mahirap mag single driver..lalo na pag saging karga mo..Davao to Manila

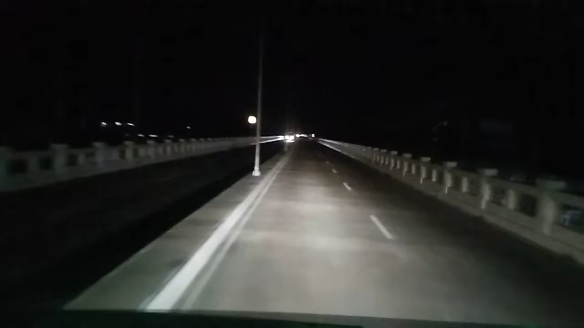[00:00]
Hello, good morning mga kabady. Alas 3 ng madaling araw na pala. Ito yung bagong ano mga kabady, oh. Skyway ng ano, Skyway ng Tagum. Ito, mahaba-haba rin to mga kabady. Biyaheng Manila ko ngayon mga kabady. Singgulan lang, wala akong kasama ngayon. Tahimik yung truck, walang mag-isa.
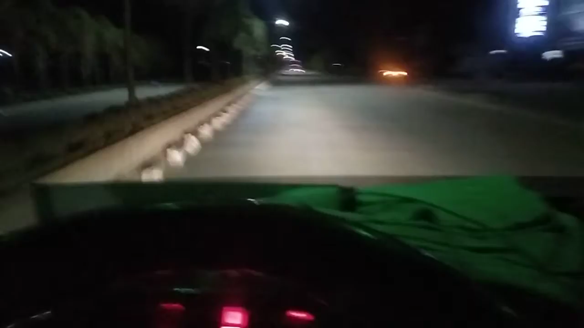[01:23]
Kailangan sa depresyon tayo dadaan.
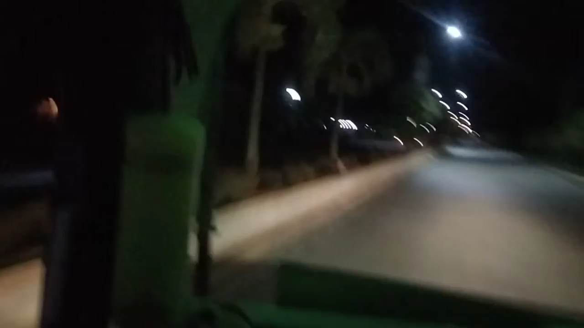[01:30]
Ngayon eh wala pa namang bantay, dito ko dumaan para medyo malapit lang. Ayan mga kabady, oh. Tagum City. Tagum mga kabady. Wala na, umaga na talaga. May ano, nawali sa kalsada. Lubak mga kabady, minor tayo.